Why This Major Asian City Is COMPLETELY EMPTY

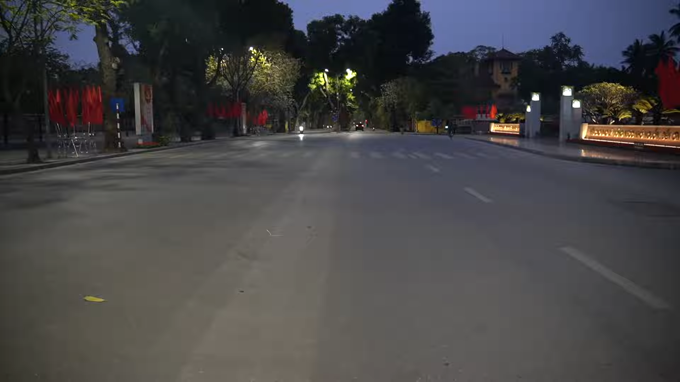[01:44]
related to politics are all on this street here what's the name of this street to